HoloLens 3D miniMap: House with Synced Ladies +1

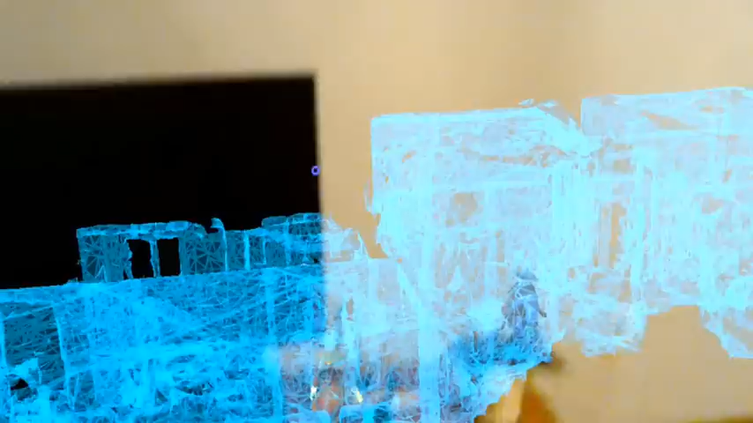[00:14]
As you can see, this is a scanned model of my home.
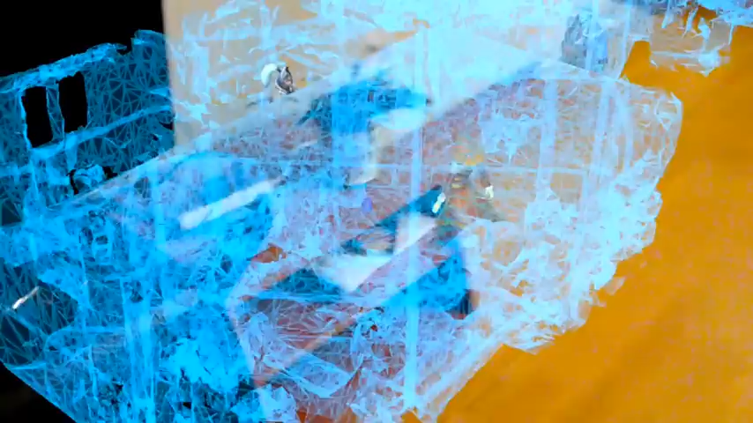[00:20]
I'll point to Lina over here. She's standing right beside the couch over there.
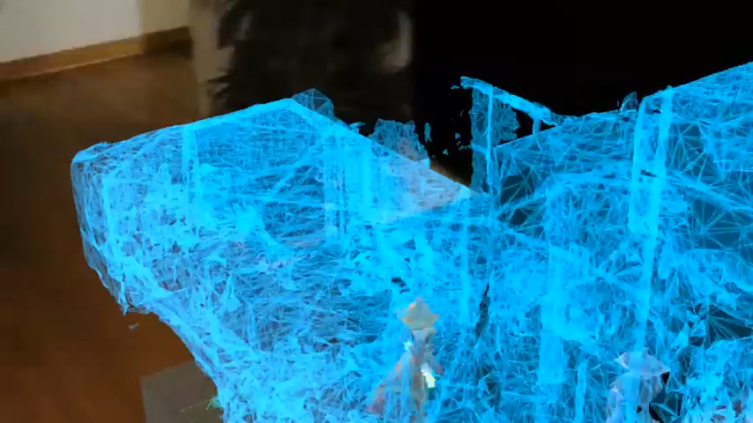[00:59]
Okay, so the idea of having this minimap is so that you can get a grand view
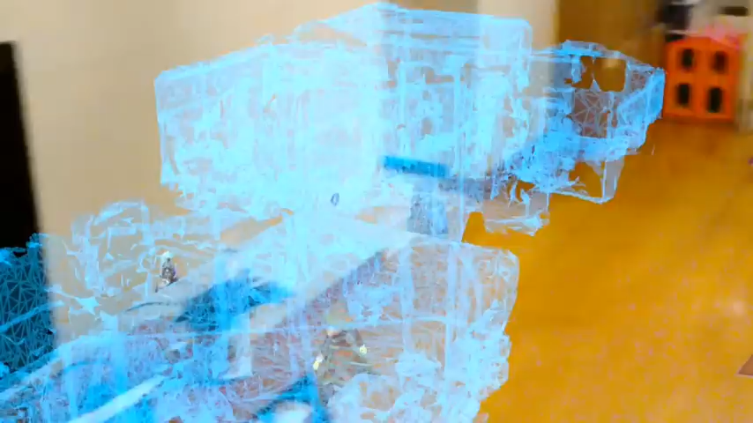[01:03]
of what's happening in the spatial mapped room at any time without worrying about holograms going somewhere you don't know.
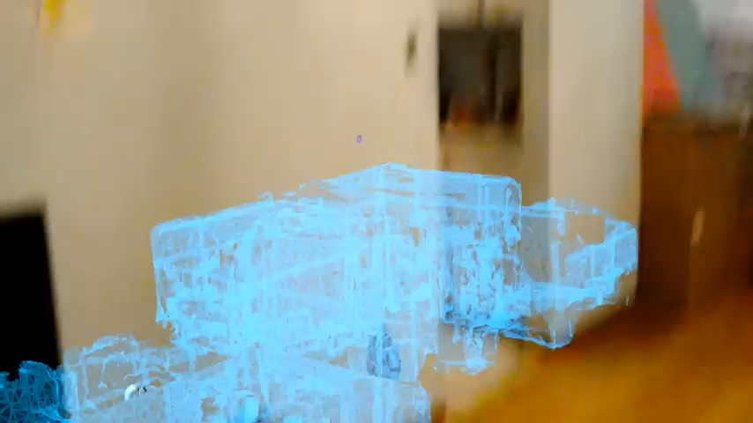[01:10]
I built in some voice commands for the minimap as well.
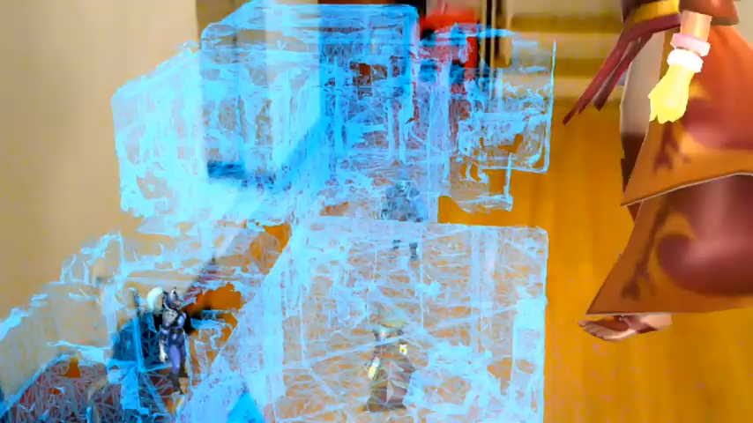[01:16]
Shrink minimap.
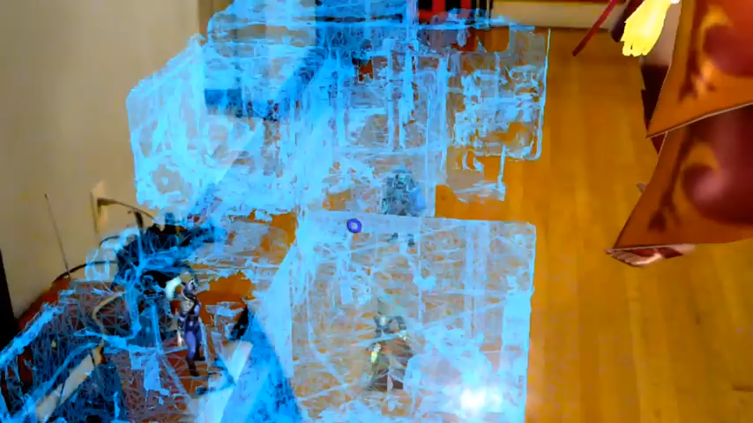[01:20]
Shrink minimap. Shrink minimap.
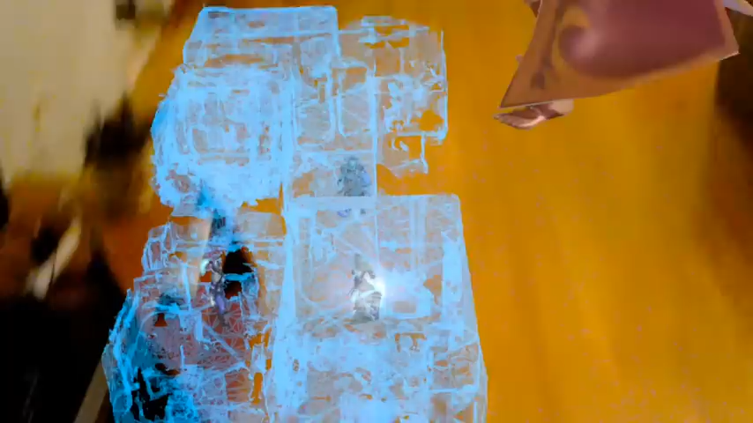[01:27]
As you can see, I made it a bit smaller, easier to manage. But I will, I can also close minimap